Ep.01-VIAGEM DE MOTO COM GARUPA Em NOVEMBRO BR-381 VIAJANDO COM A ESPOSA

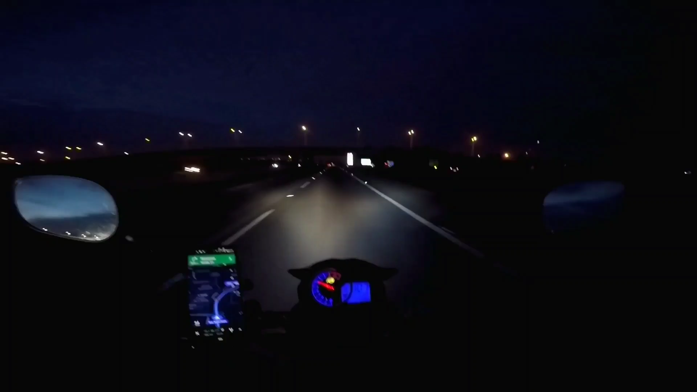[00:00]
E é isso aí galera, estamos iniciando a nossa viagem, vai dar cinco horas, são quatro e quarenta e oito, estamos na rodovia Ayrton Senna, está amanhecendo, vamos pegar a BR-116,